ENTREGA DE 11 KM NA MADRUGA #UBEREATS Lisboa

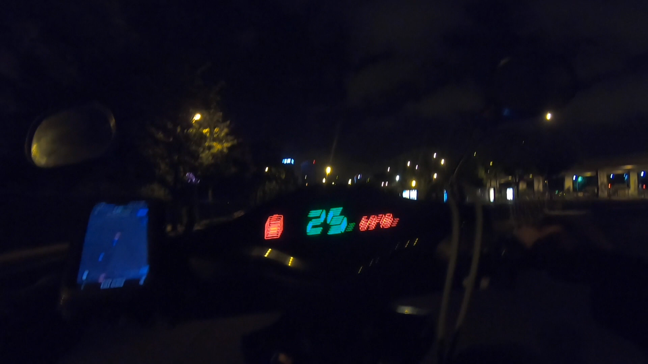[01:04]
Desde as 11, como vocês podem ver, eu tô na motinha. Pra quem não conhece, essa é a minha bicicleta elétrica, né? Chamo motinha porque parece uma motinha, mas é uma bicicleta elétrica. E já tô já com assim bateria, pessoal. Ó, a bateria já tá menos da metade. Não consigo dizer ao certo quantos carros que eu rodei, mas já passou de 30, né? Essa é a certeza, porque a bateria tava praticamente cheia, não tava 100%,
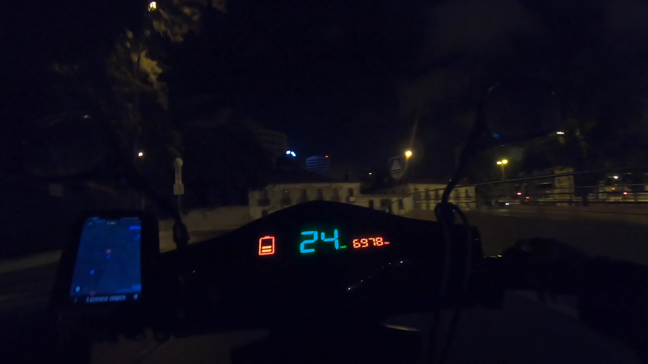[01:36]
mas tava praticamente cheia quando eu peguei ela à noite.